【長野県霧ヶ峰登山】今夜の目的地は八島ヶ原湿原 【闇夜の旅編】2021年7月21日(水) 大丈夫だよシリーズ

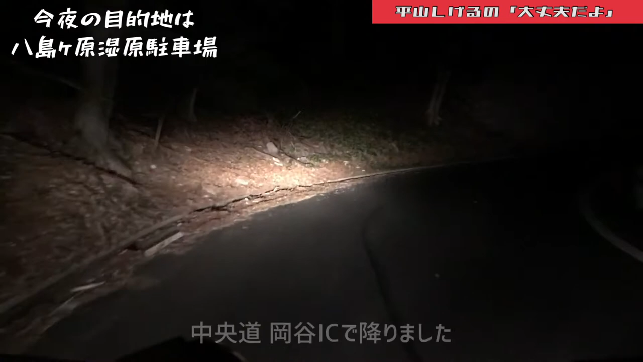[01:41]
さあ高速は降りました岡谷ですね岡谷インターで降りました現在時刻は1時15分もうすでに標高は1300メートルぐらいのところでございますあと10分ぐらい走るとですね八島ヶ原湿原の駐車場にたどり着くということで結構なルートを走っております街灯は全くございません